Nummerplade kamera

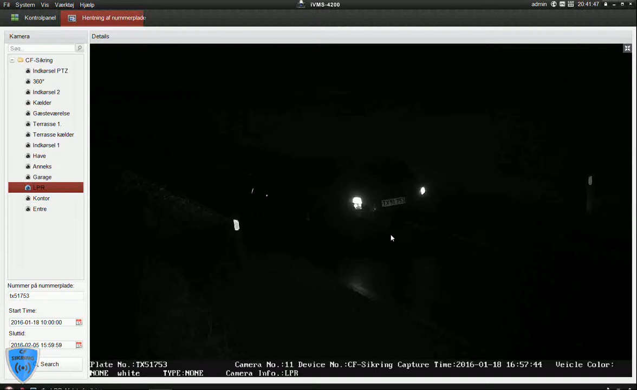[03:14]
Det er så svært at se alt andet, men det må man så kombinere ved at have et almindeligt kamera siddende. Men igen, den tager alt det nødvendige data og laver det.